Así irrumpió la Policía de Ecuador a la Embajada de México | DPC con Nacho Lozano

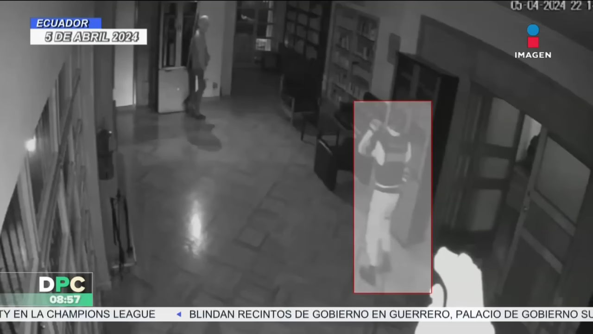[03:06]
En una pequeña sala, un agente se acerca al jefe de la Cancillería, Roberto Canseco, aparentemente apuntándole con un arma.
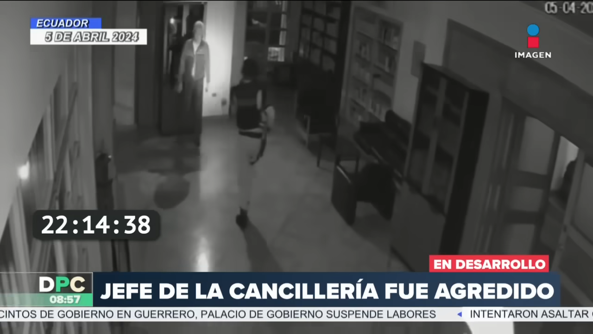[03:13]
Ahí, ambos hablan mientras el diplomático está frente a una puerta bloqueada con un librero. Luego de forcejear, aparta al ministro y entran más policías con los que Canseco discute.